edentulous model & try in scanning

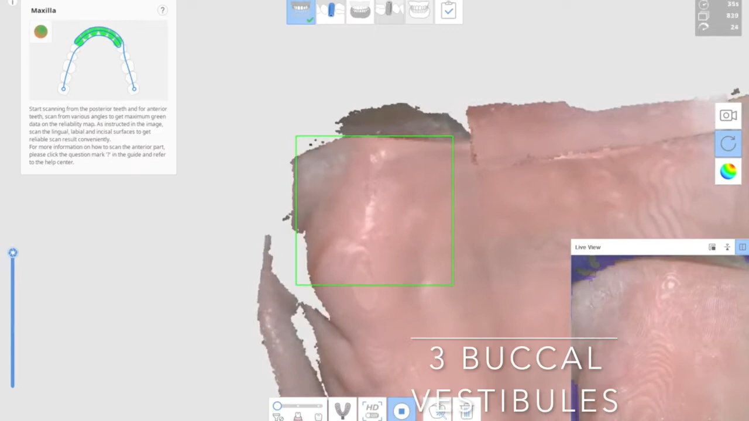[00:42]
In this case, you need to rotate the tip so that you could cover undercut area
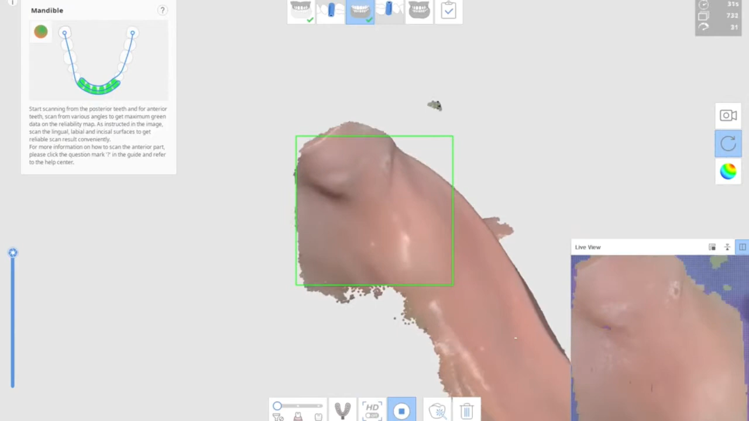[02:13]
And of course, the right side buckler vestibule will be the last part when you're scanning edentris model.
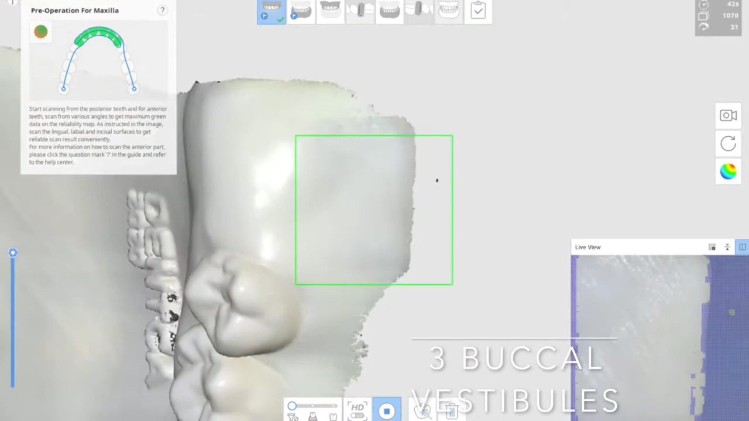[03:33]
Always cover from the teeth to move downward. So computer will understand where you are holding your scanner tip.
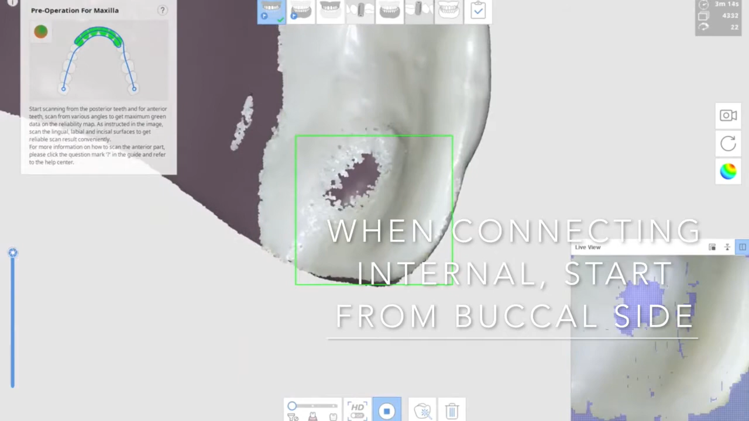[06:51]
Then, you could connect internal surface using zigzag motion.
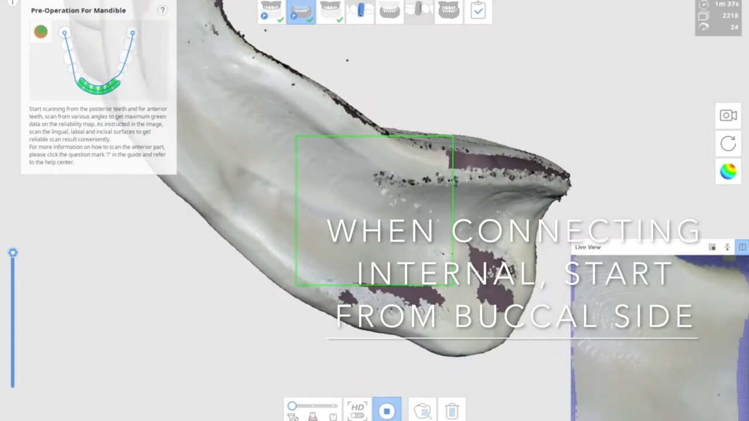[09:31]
Start from the teeth. Rotating it. Cover the border. And the scanning internal surface.